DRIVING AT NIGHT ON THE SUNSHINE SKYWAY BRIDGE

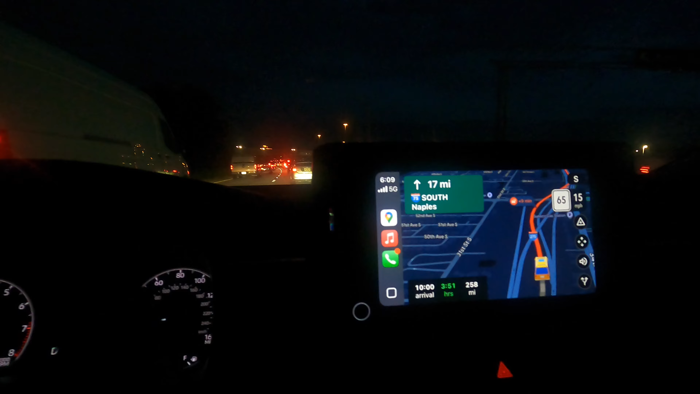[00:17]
Aquí estamos regresando para Miami con Santiaguito, como siempre.
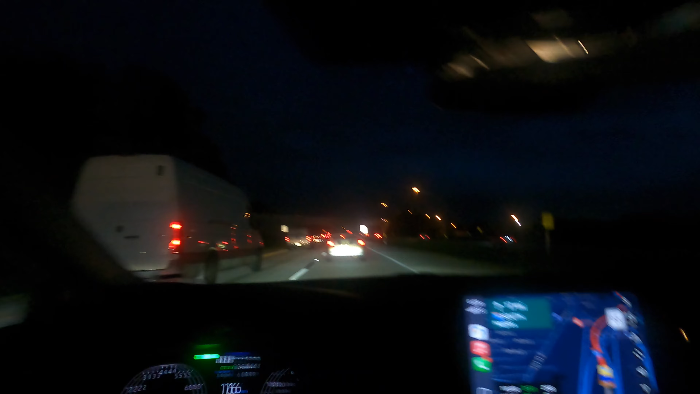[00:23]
Hay mucho tráfico. ¿Dónde estamos? San Petersburg. ¿Cuánto falta para la casa? 4 horas. Ah, sí.